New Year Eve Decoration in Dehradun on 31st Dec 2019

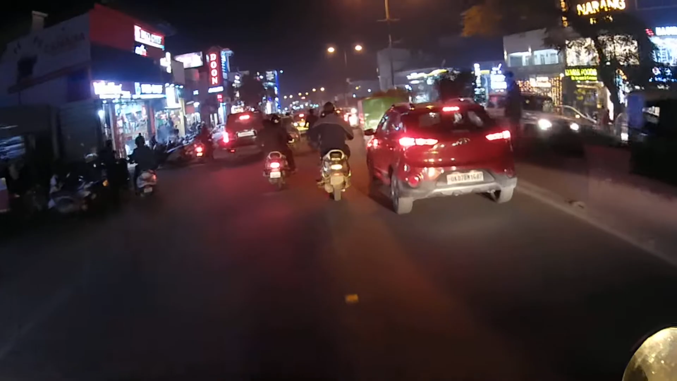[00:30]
दोनों साइड आप देख सकते हैं मार्केट,
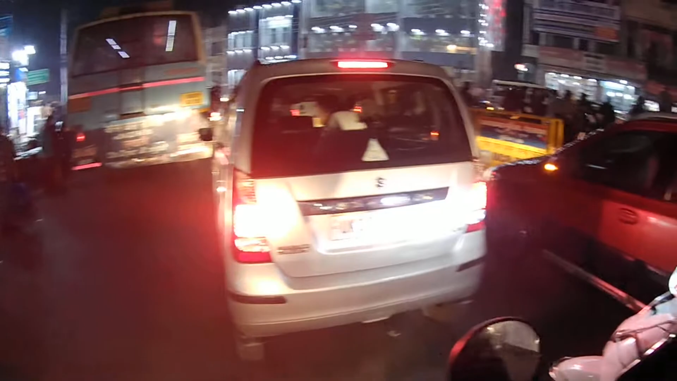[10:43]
सहारनपुर चौक पे पहुँच गया हूँ, पुलिस मुस्तैदी से लगी हुई है।